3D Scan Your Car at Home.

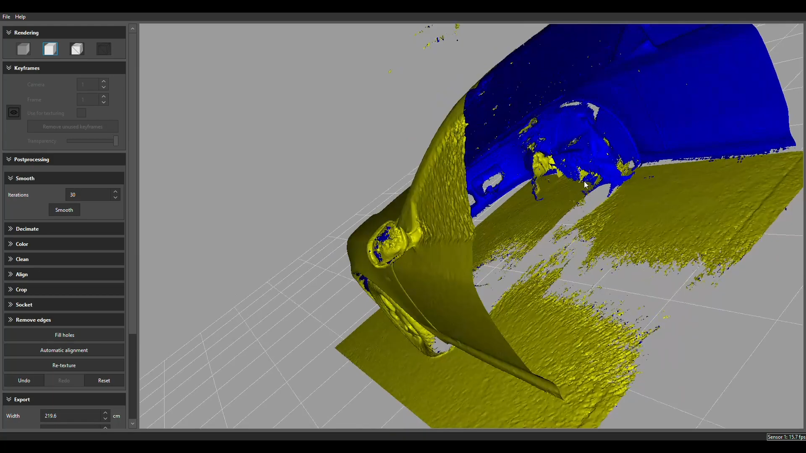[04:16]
You can see I sort of ran out of talcum powder on this window here so it's a bit bubbly looking.
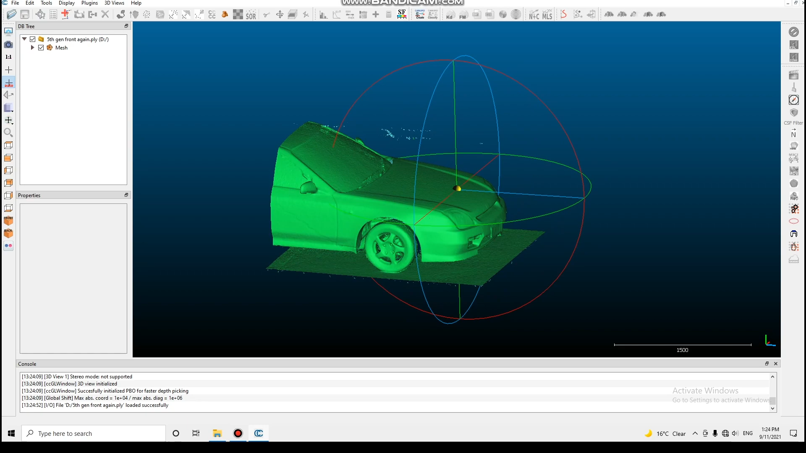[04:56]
There's our front half of the car. Open our rear half. There they are, the other bit's more of the middle part but you can see there.
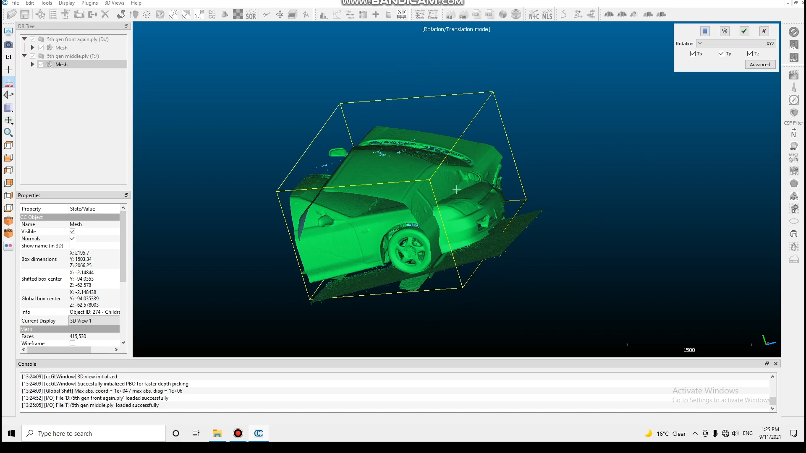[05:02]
So what I'm going to do is just move the middle part to where it's supposed to be roughly.
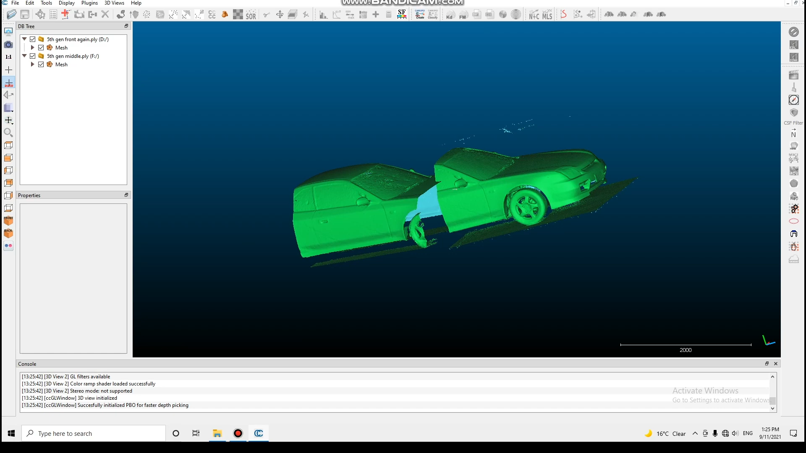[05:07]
Then to get the two parts aligned we just select both of them and there's a tool here specifically for aligning things like this.
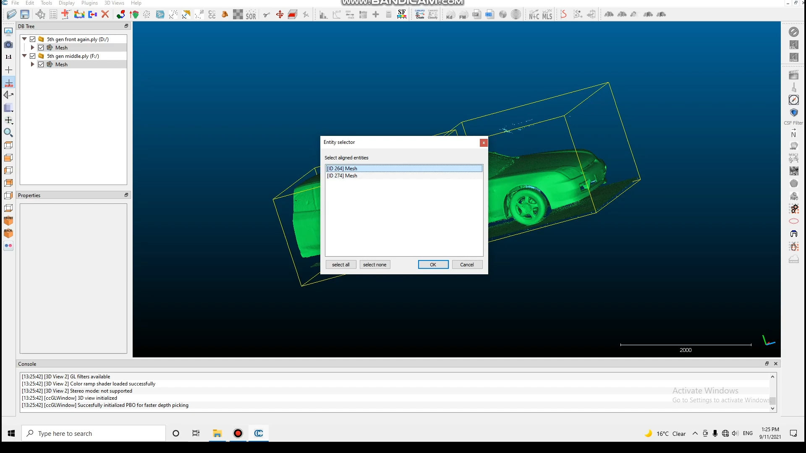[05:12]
So we picked one we don't want to move and then we just go around and I say I'll pick the back of the indicator on this one. And then I'll pick the back of the indicator on this one.
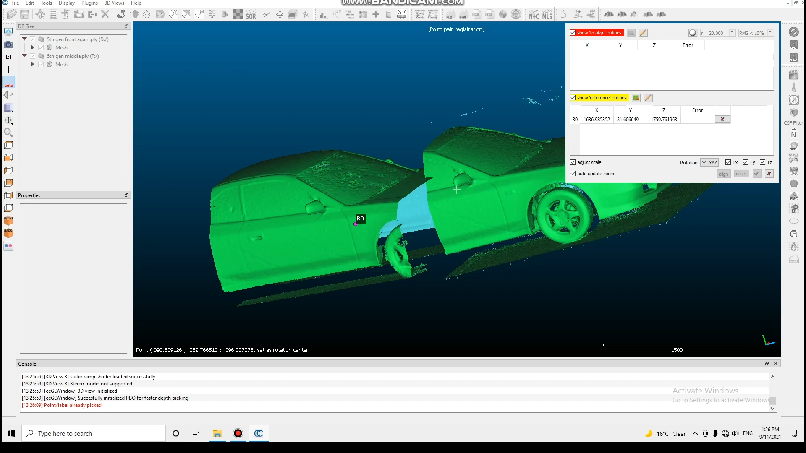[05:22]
I don't know why I have to pick it like a hundred times sometimes. But basically you just go around and pick a bunch of spots. Go to the front of the mirror. I'll do the top of the windscreen here where the wither, where the gutter ends.
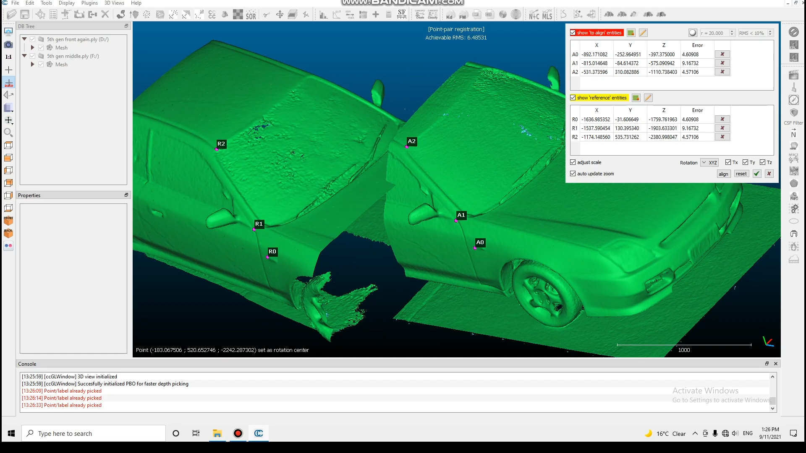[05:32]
You need a minimum of three of these points but the more you chuck on there the better. We just press align.
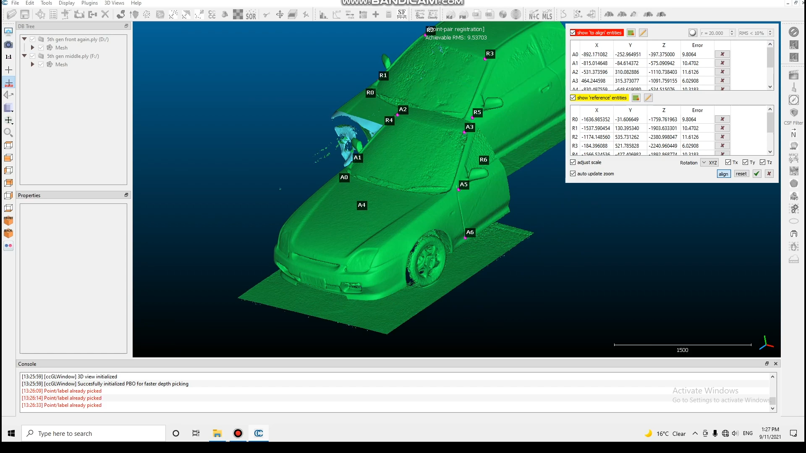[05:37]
And there you go. It joins it straight together for us. So it doesn't really get any easier than that.
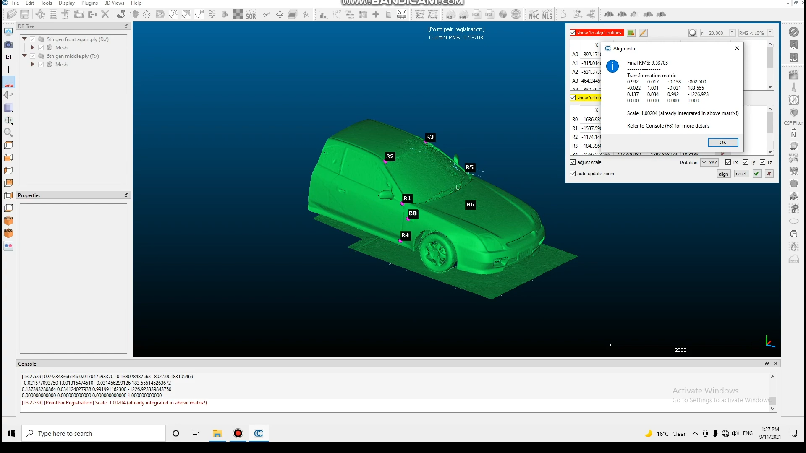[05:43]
So once you've done that it comes up here and you can see the scale had to be adjusted by 1.002%. So it's pretty much both scans are bang on. It's happy with it. It says it's a good match. So I'll chuck the back part of the car on and then we'll refine it a bit further.
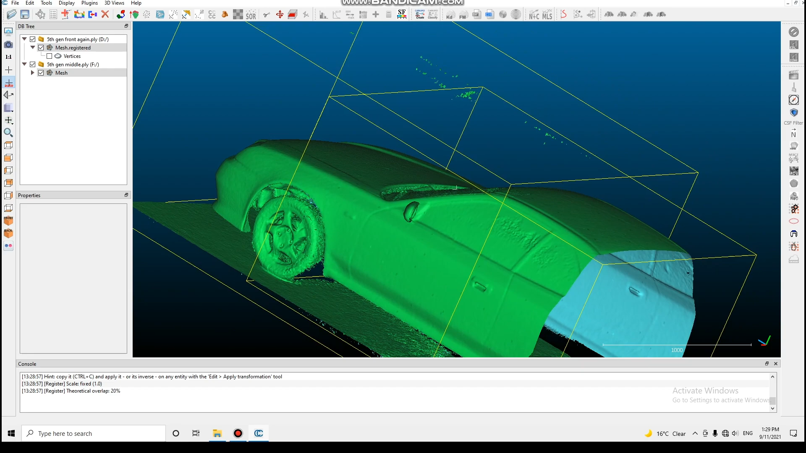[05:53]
So now that our cars all cleaned up into one bunch.
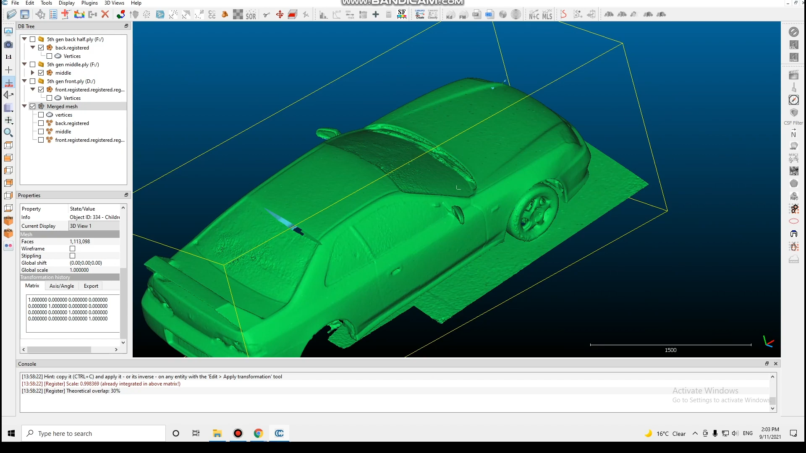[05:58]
There is a hole in the top of the roof here where I didn't actually scan that part of the roof in any of the scans.
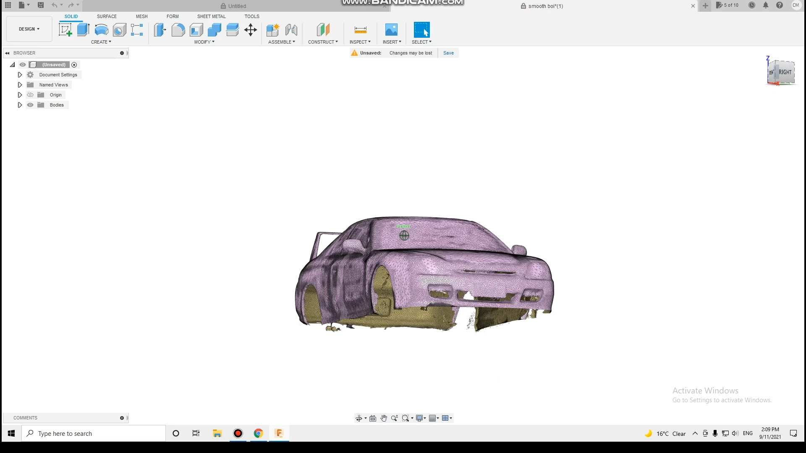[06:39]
If you were going to do something like an engine conversion which is sort of the main thing I've got this camera for.
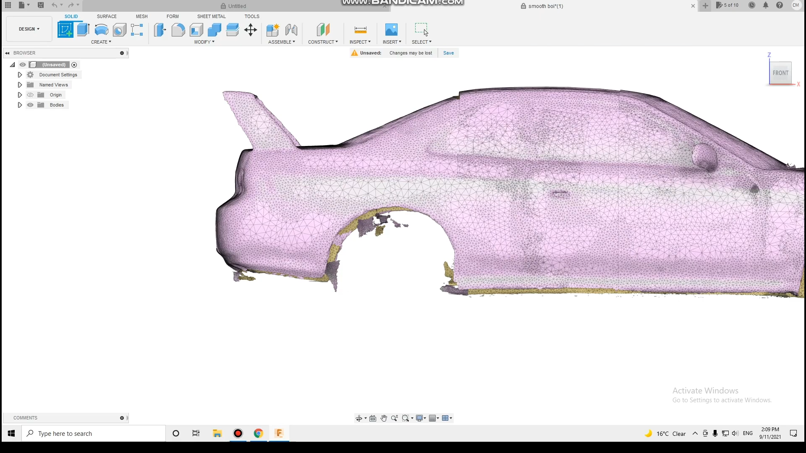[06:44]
If I was going to do an engine conversion what I'd be able to do is because it's dimensionally accurate.
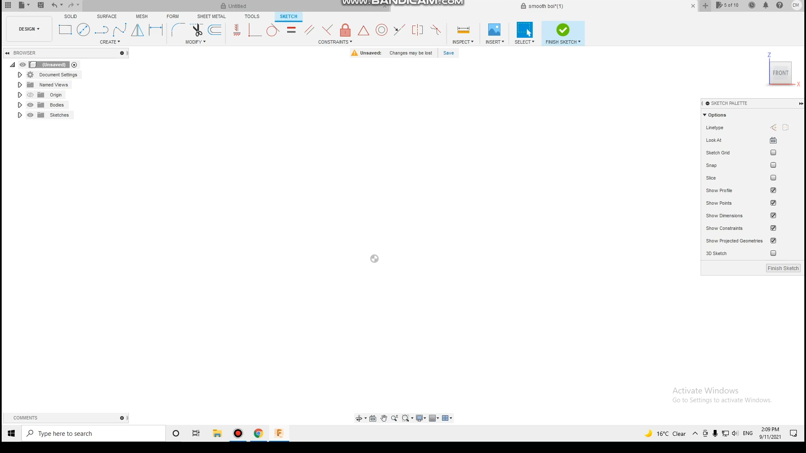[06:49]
I can get the car scan the engine bay.
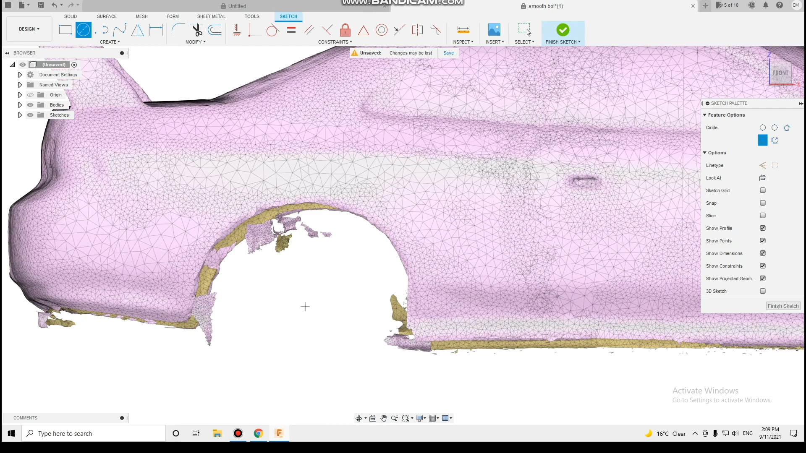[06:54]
I can get the engine scan it and then I can put them together in the program. Work out how the engine will fit. Work out if it's going to like hit parts or contact anything. Work out where all my clearances and everything are going to be. And then draw up all the brackets. Then once I plasma cut the parts out or make the parts however.
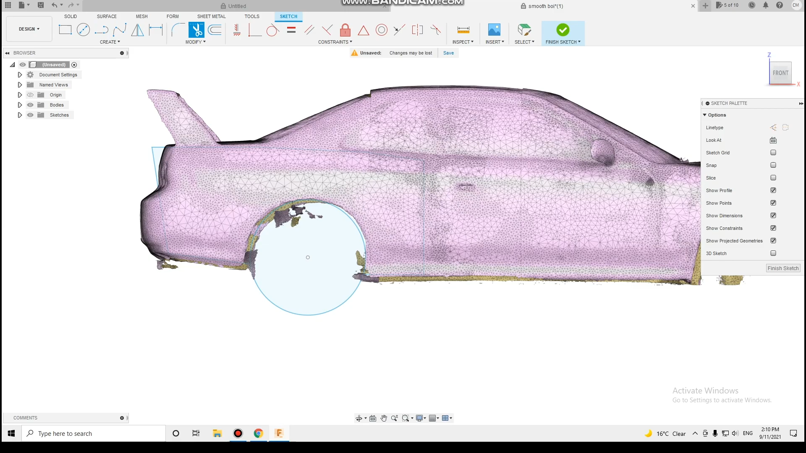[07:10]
They should in theory all fit directly onto the car because everything should be dimensionally accurate.
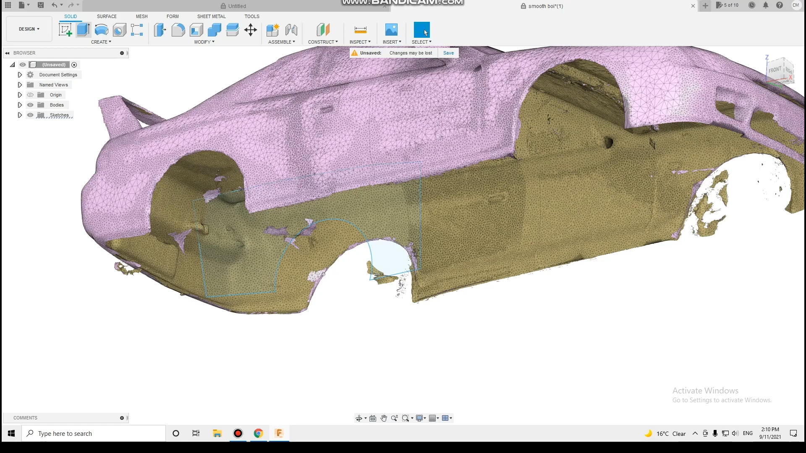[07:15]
So there's a very very crude wide body.
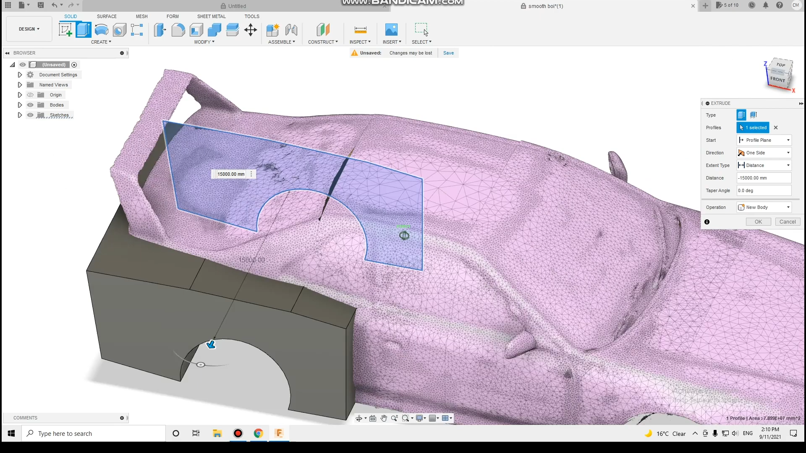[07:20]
But yeah so basically that's how you scan the car.